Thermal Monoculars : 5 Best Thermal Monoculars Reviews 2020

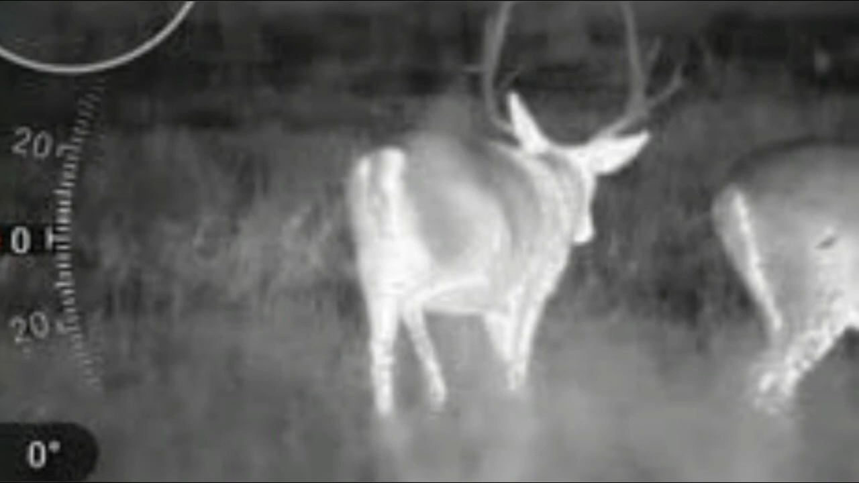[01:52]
the powerful thermal sensor gives the ability to
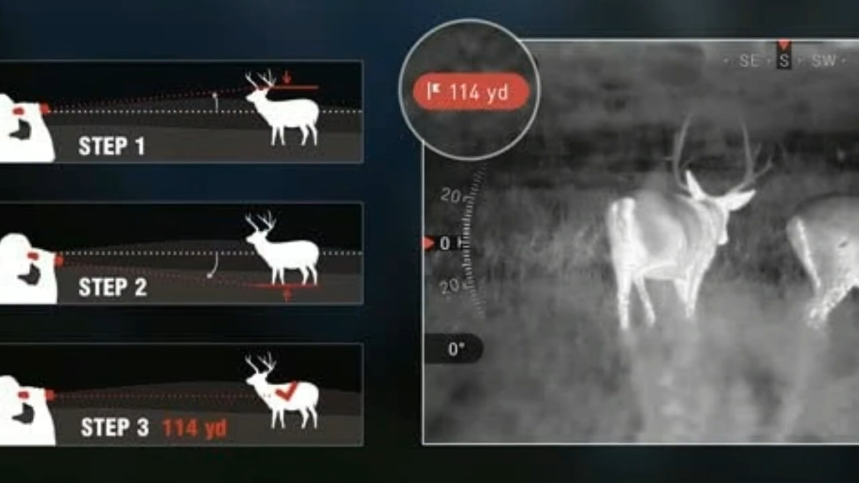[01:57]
catch heat signatures and let you see clearly in total darkness.
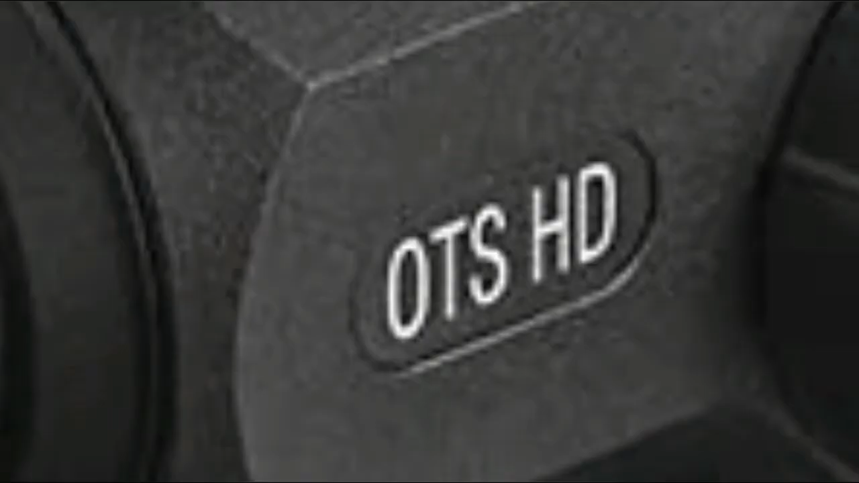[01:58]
3D Gyroscope and E-Compass,
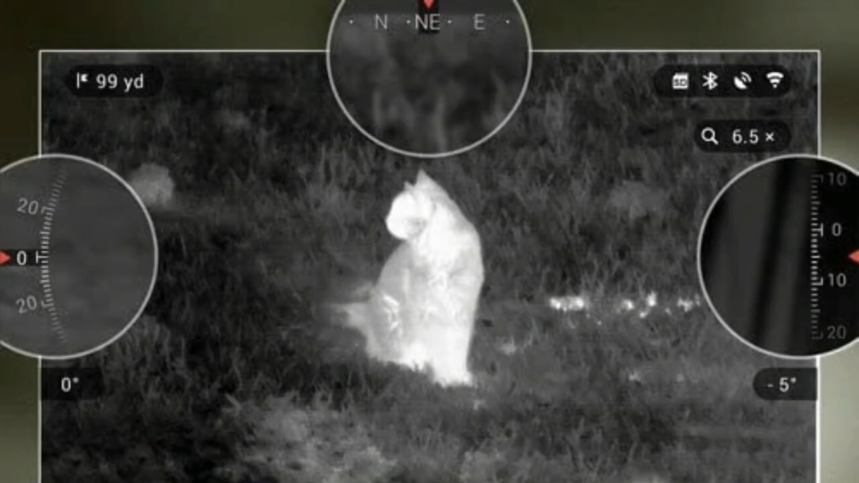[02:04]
gyroscopic image stabilization reduces natural hand shake and provides clear, sharp images.
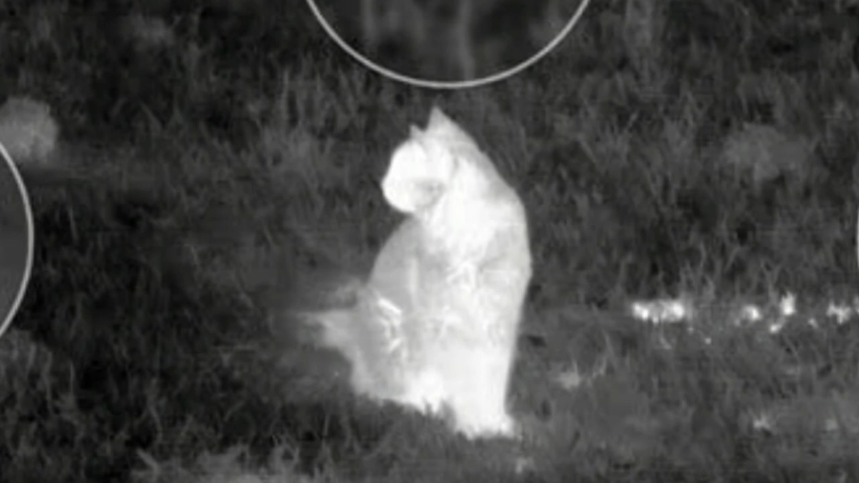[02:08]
E-Compass helps to navigate your way.